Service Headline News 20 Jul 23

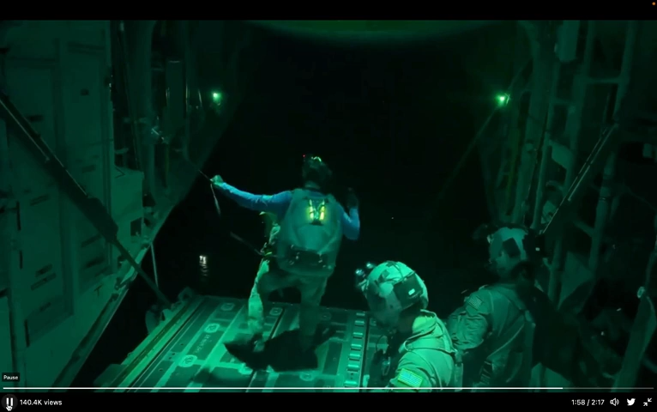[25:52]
Look at the lights of the boat down there. You can see the boat right in there. Yeah. Yeah. It looked like strobes.